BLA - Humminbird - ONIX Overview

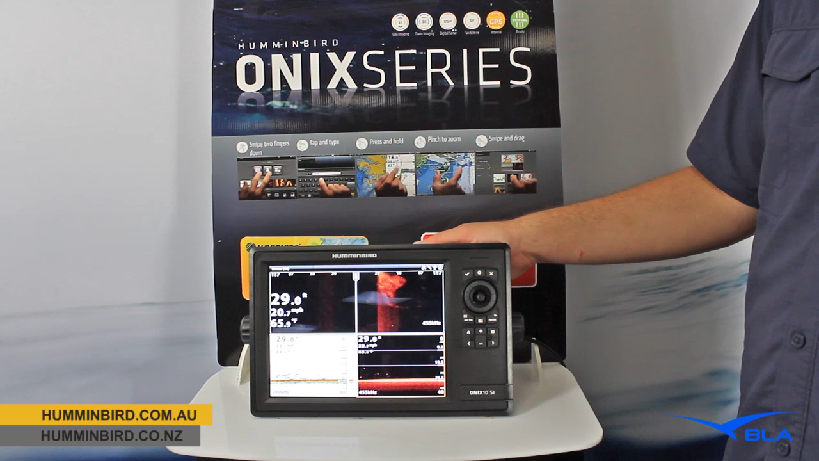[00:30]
It's a 10.4 inch display with side imaging. But of course, with all Humminbird product with side imaging, we still have our regular 2D sonar, our down imaging, and of course our market leading side imaging as well. Now, the cross-touch technology is fantastic in this. What we can do with our touchscreen, we can do with our keypad, but the touchscreen is really nice. If I wanted to bring up the full side imaging, I can just simply hold my fingers on there, it pops up.
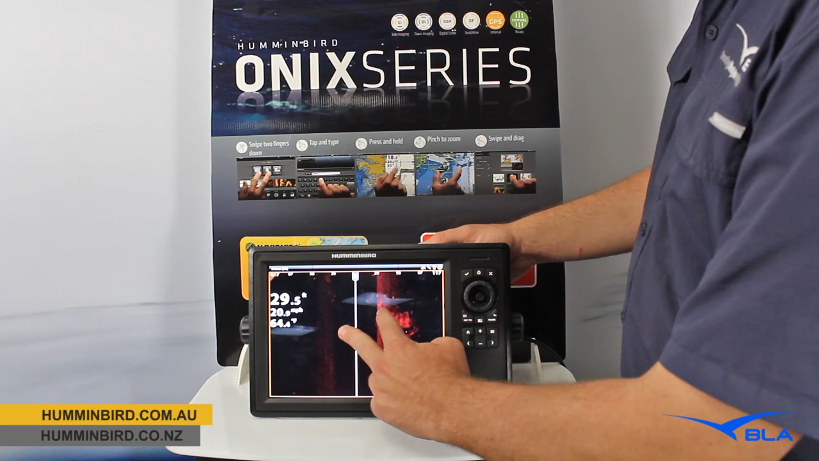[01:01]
I want to get back into my split view, fingers on there again, and away we go. And it's the same with any of the other panes that we've got in there. We can bring up a nice clear picture of our regular 2D sonar, and I like this little bit of bait, so I want to mark it.
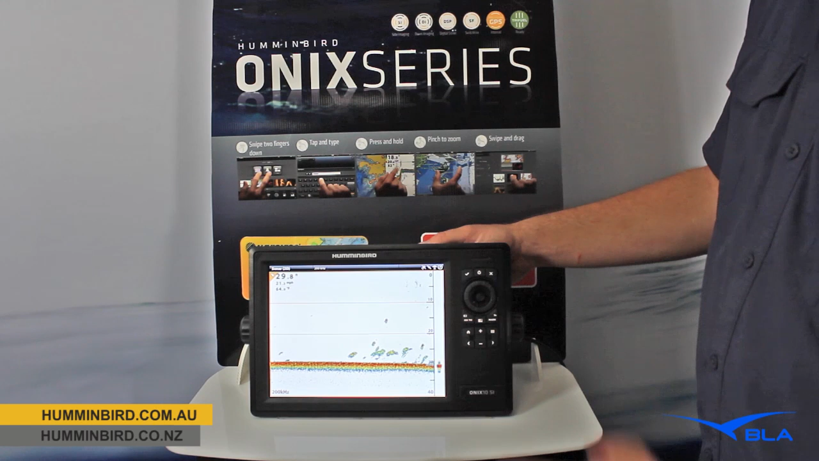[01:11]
I'll just hold my finger on there, select waypoint, which I can do through my joystick, or of course my touchscreen, nice and easy. Again, I want to get back into my regular view, and away we go. The other little feature that I like about this is if we've gone past a piece of bait that we want to get back to and have a look at,
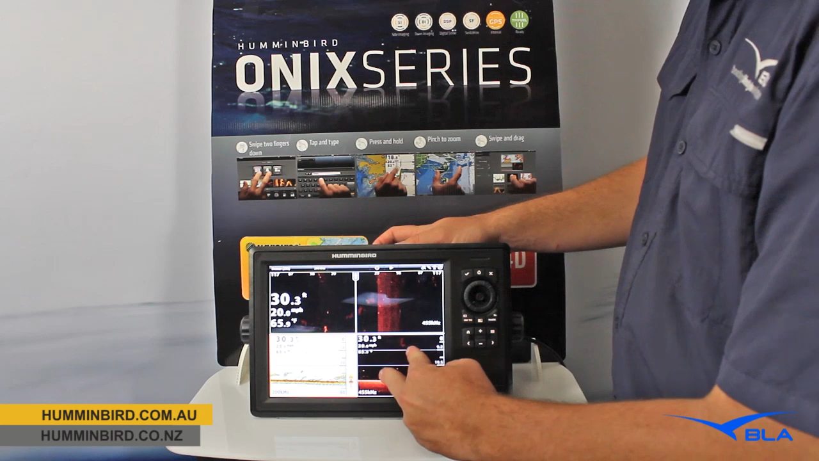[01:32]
I'll use down imaging as an example, I can pull my finger across and bring back to where it is. Now that bit of bait there, I want to mark, again, hold the finger on, either touch waypoint or use our keypad, away we go. So this unit is a chart plotter as well, and I want to have a look at that. So to get into there, it's just a double finger swipe down the screen to jump into my settings and also my favourites. I can drag those across, I'll come all the way to the start there, full chart plotter, and up she pops.